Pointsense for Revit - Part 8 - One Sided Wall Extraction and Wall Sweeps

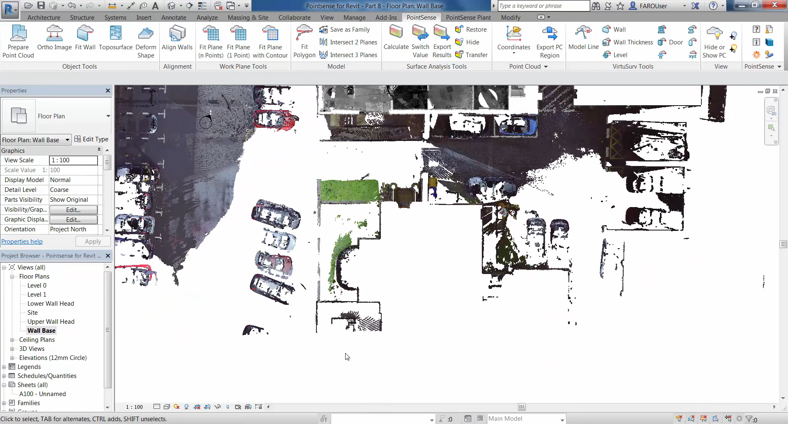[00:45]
So I'm just going to crop that down so that we can use the prepare point cloud tool on this area.
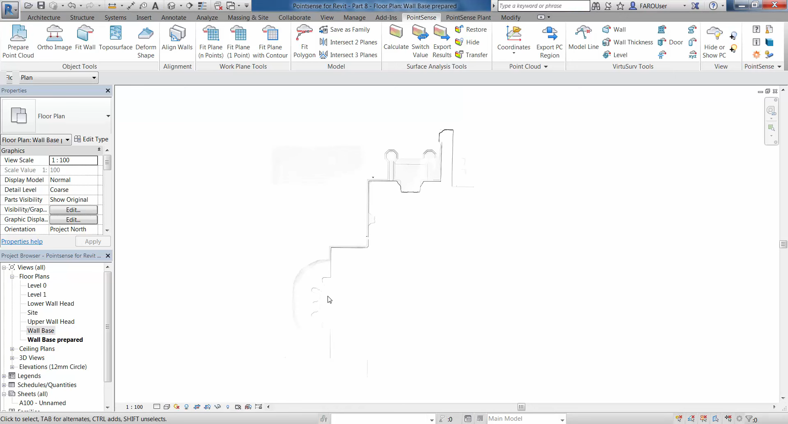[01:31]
Now obviously we only have one side of this fitted, one side of this wall scanned,